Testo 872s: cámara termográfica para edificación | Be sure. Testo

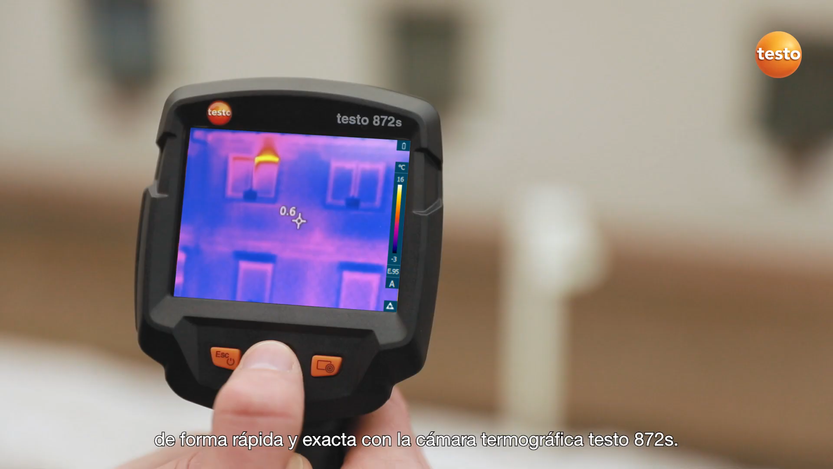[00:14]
Para ello, primero hay que ajustar en la cámara, además de la temperatura ambiental, la emisividad del objeto a medir. El ajuste es muy sencillo gracias a la tabla de emisividad integrada. La escala de la imagen térmica puede ajustarse automáticamente, manualmente, o con la función TestoSkilesist.
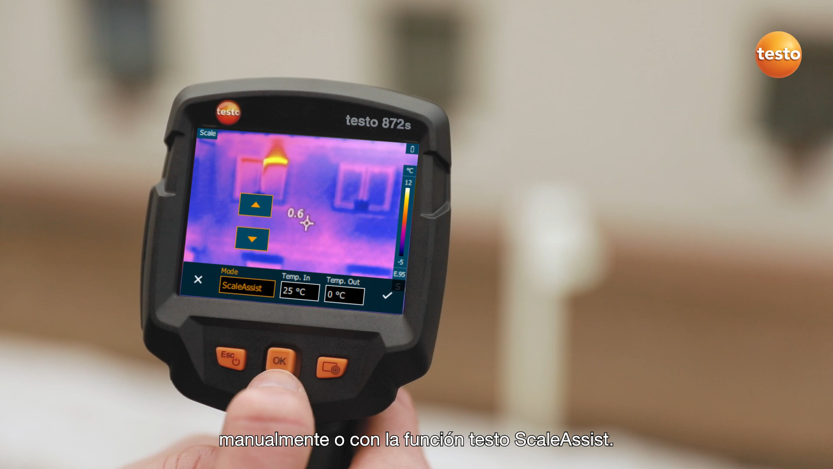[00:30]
On screen: scale top 12°C, scale bottom -5°C
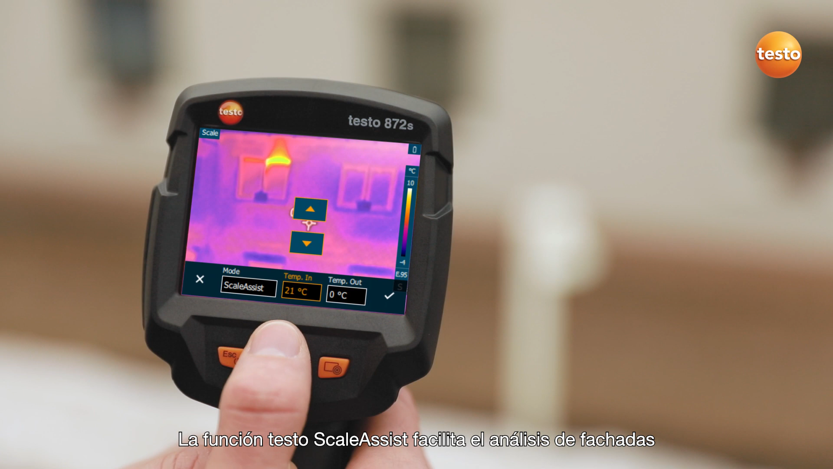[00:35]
La función TestoSkilesist facilita el análisis de fachadas y paredes exteriores e interiores de un edificio.
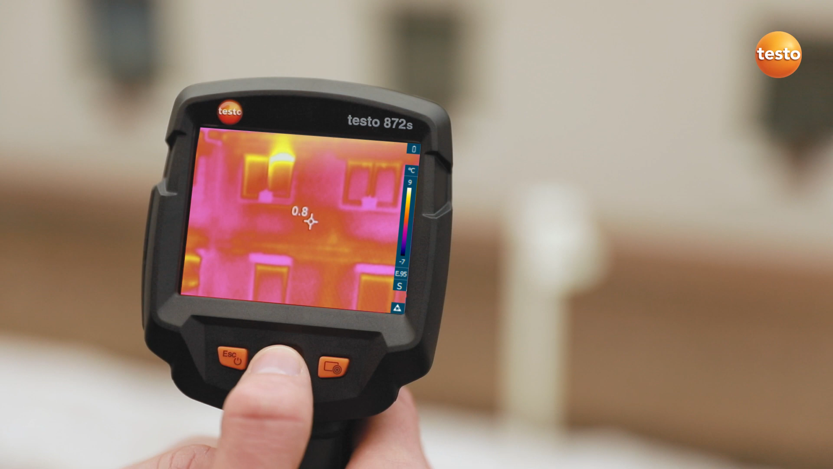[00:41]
Esta función filtra automáticamente en la imagen térmica los valores extremos de temperatura.
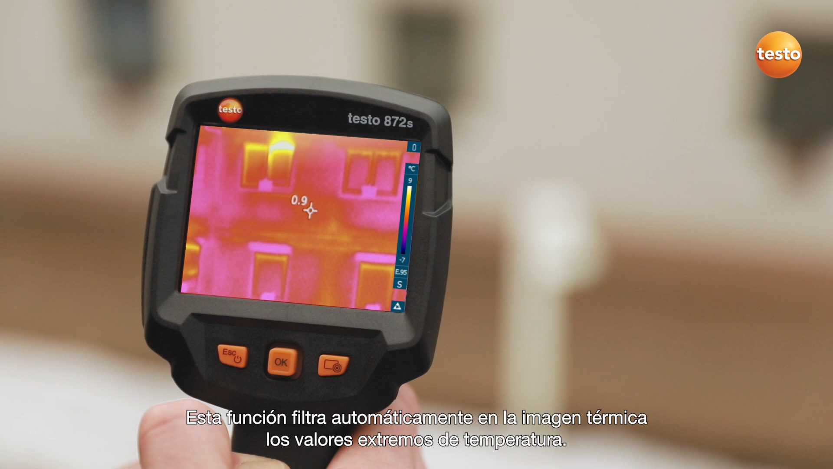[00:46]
De este modo, solo se verán las anomalías térmicas que existen realmente.
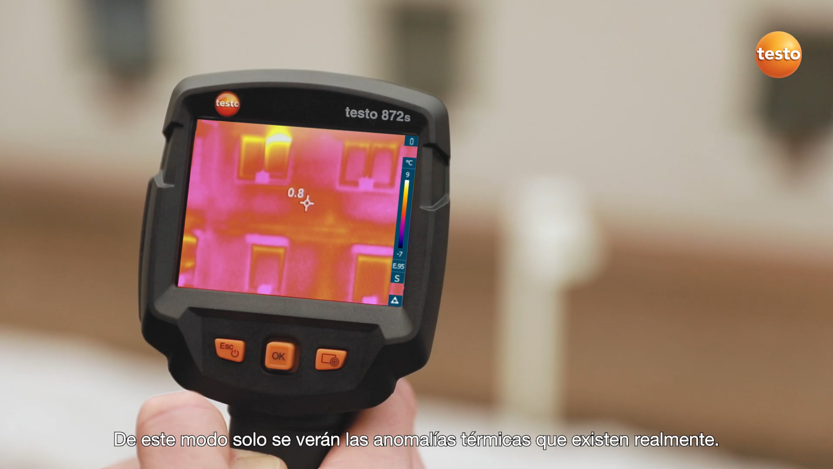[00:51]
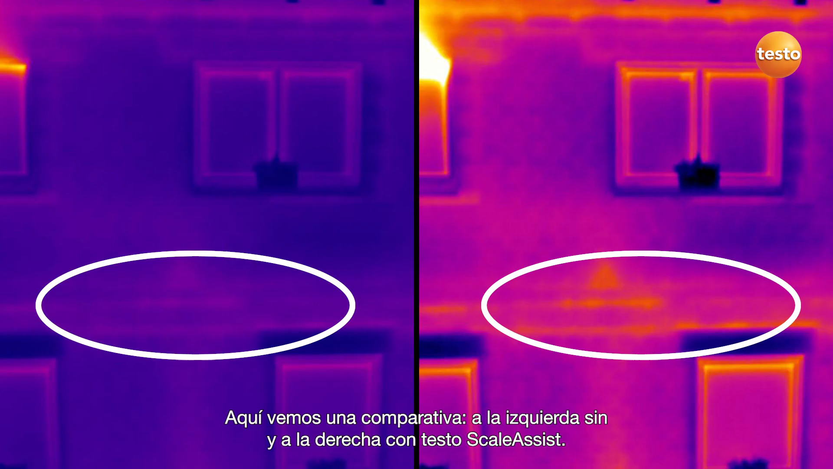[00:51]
Aquí vemos una comparativa, a la izquierda sin, y a la derecha con TestoSkilesist.
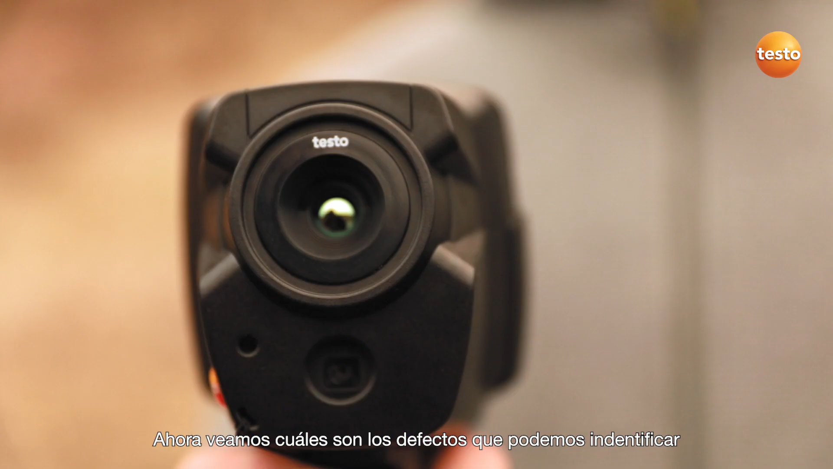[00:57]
Ahora veamos cuáles son los defectos que podemos identificar, con la cámara termográfica Testo 872S.
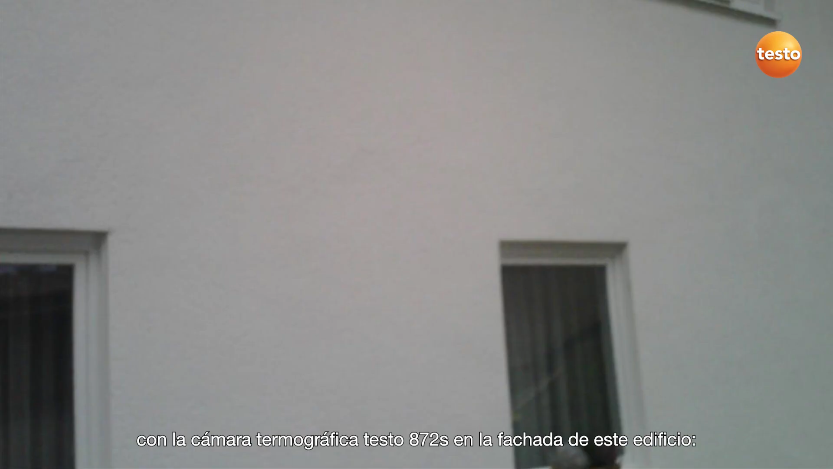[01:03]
En la fachada de este edificio, un puente térmico a lo largo de todo el entretecho,
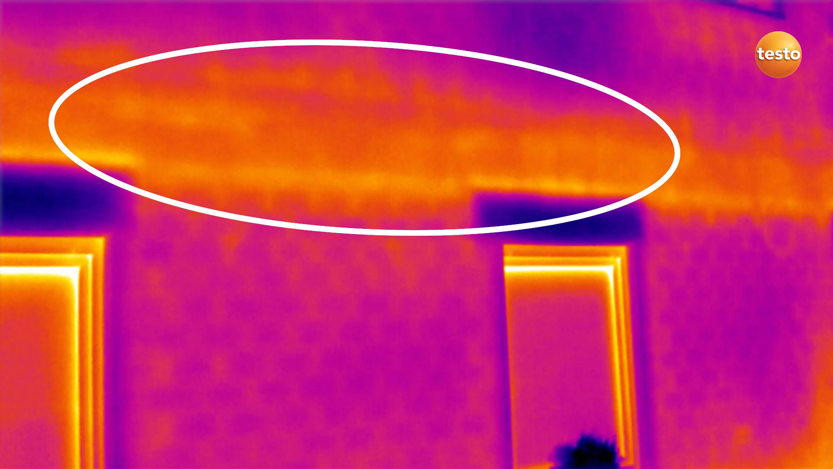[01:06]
el tubo de subida mal aislado de un radiador, y una fuga de aire bastante evidente en un dintel.
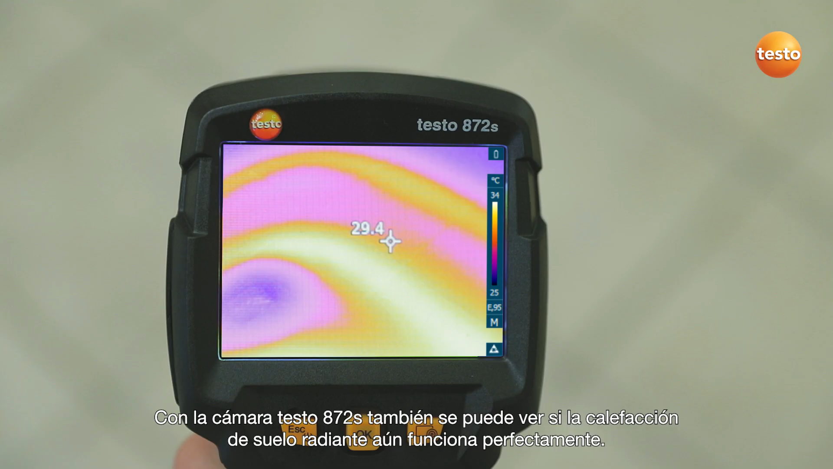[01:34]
On screen: scale top 34°C, scale bottom 25°C
Con la cámara Testo 872S, también se puede ver si la calefacción de suelo radiante aún funciona perfectamente.
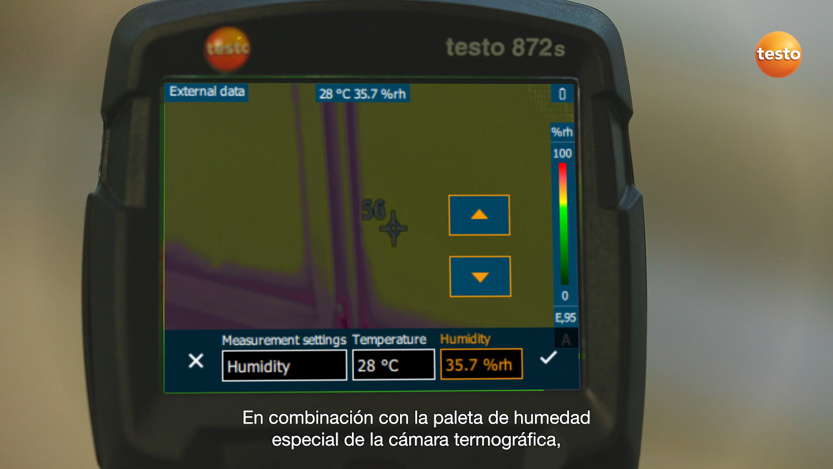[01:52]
En combinación con la paleta de humedad especial de la cámara termográfica,
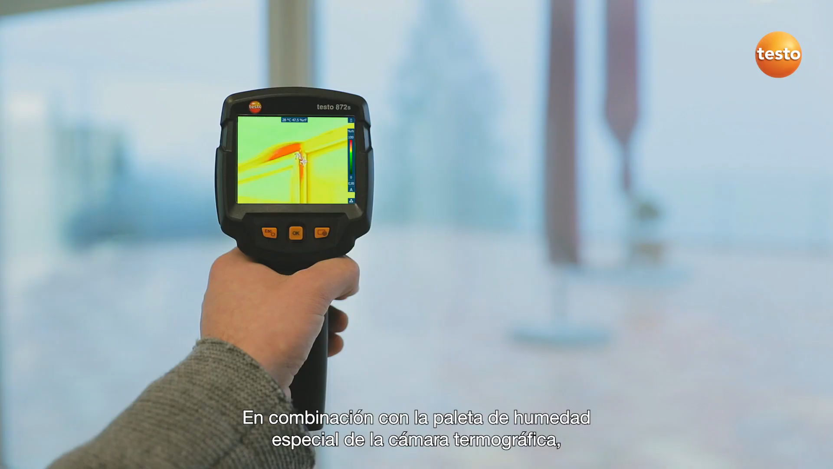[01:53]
el riesgo de condensación se visualiza fácilmente con los colores del semáforo.
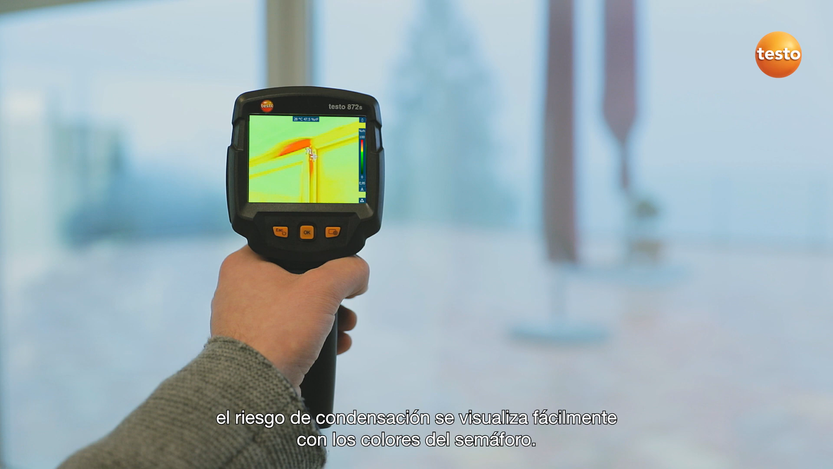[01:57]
Aquí aparece el color rojo.
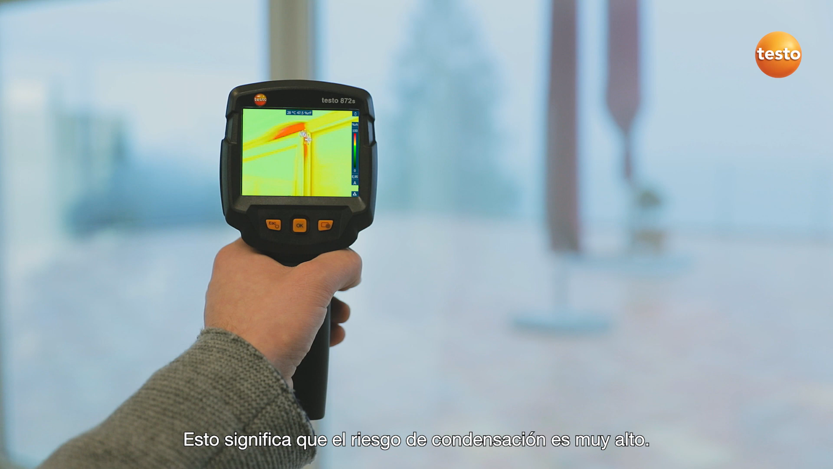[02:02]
Esto significa que el riesgo de condensación es muy alto. La cámara Testo 872S transfiere imágenes y valores medidos, todo en tiempo real a la app Testo Termografía de su smartphone 1 Tablet.
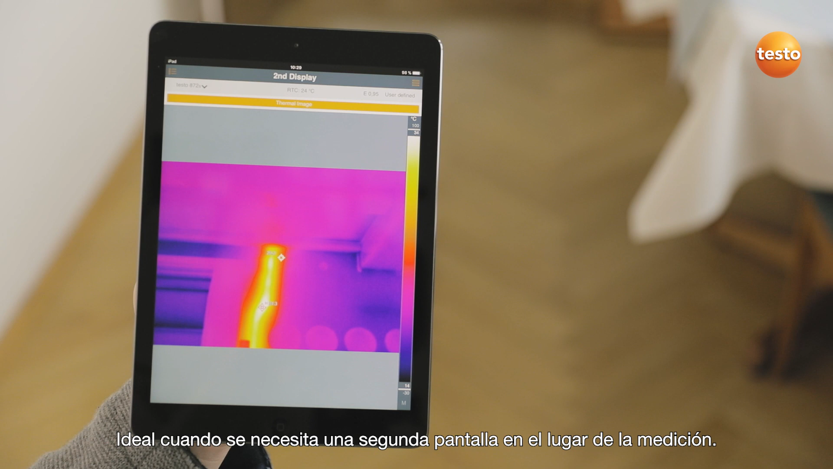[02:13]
Ideal cuando se necesita una segunda pantalla en el lugar de la medición. Por ejemplo, para mostrarle algo al cliente.
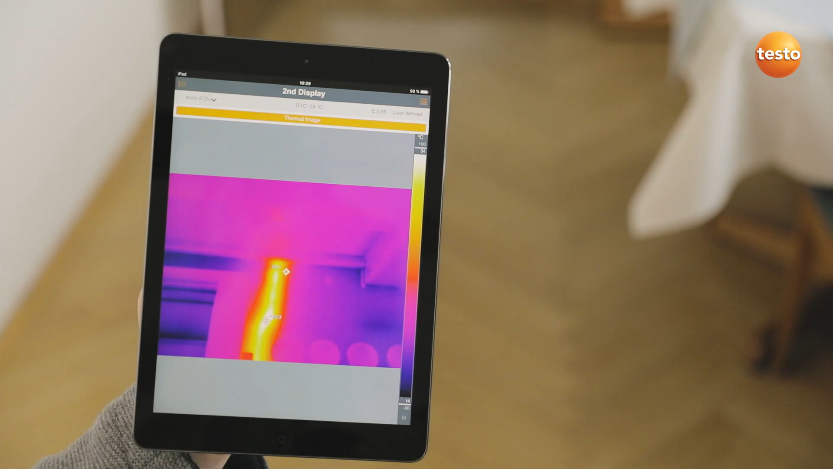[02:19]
Con la app se maneja la cámara a distancia,
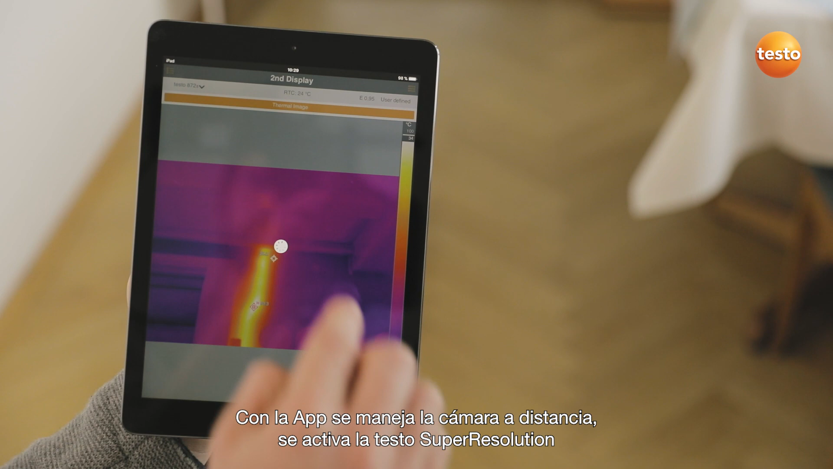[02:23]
se activa la Testo Super Resolution, imágenes térmicas detalladas con 4 veces más valores de medición y se crean y envían informes.
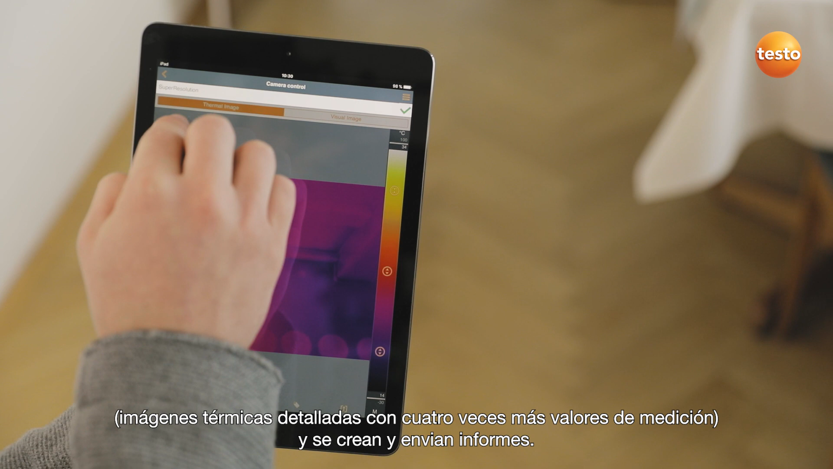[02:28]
La cámara también le ayuda durante el análisis de instalaciones de climatización de edificios,
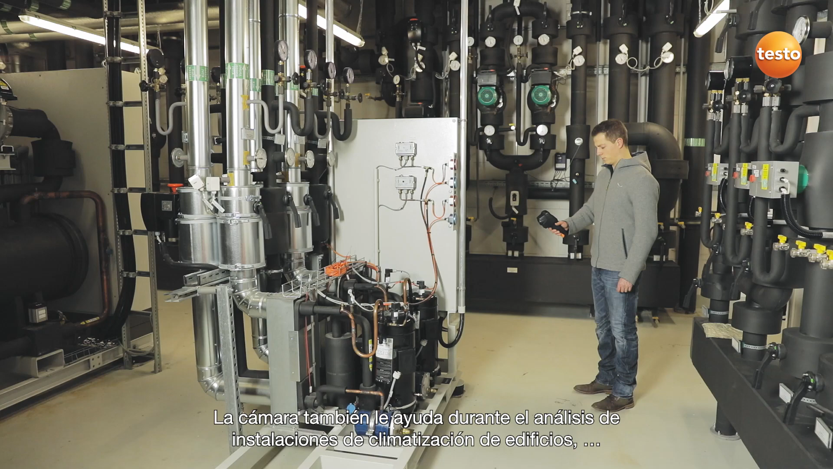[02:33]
armarios de distribución o instalaciones de calefacción.
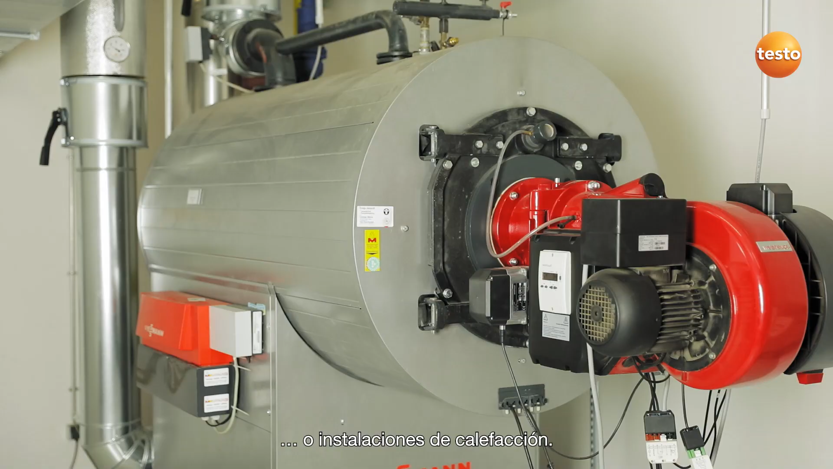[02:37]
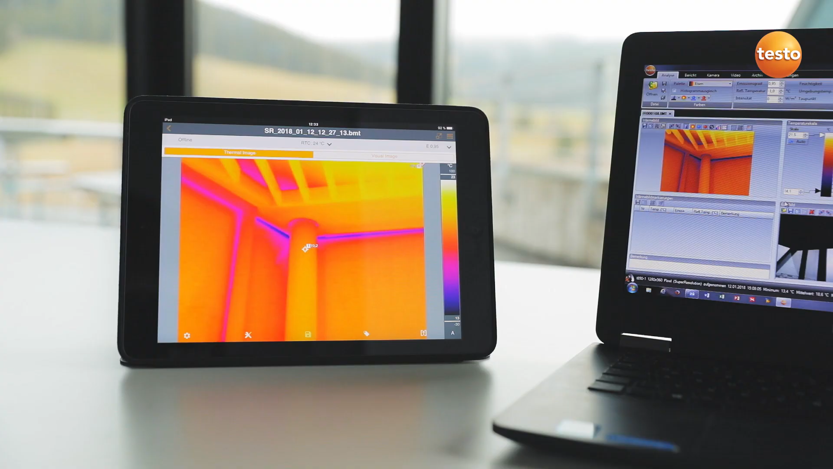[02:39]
También se puede crear un informe profesional con imágenes térmicas,